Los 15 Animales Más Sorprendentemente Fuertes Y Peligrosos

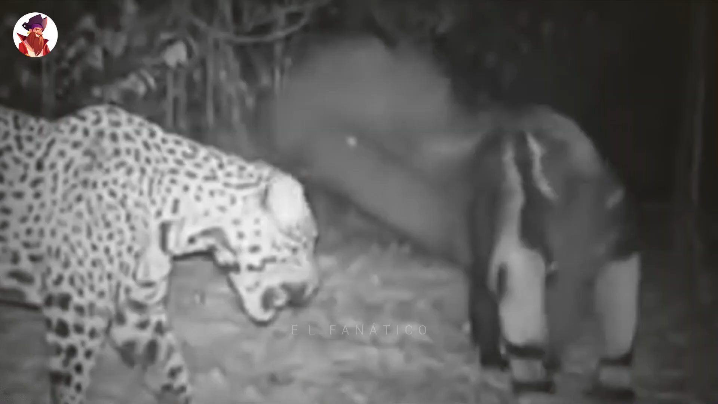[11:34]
Las garras del oso hormiguero gigante miden 4 pulgadas y el animal puede luchar contra un puma o un jaguar.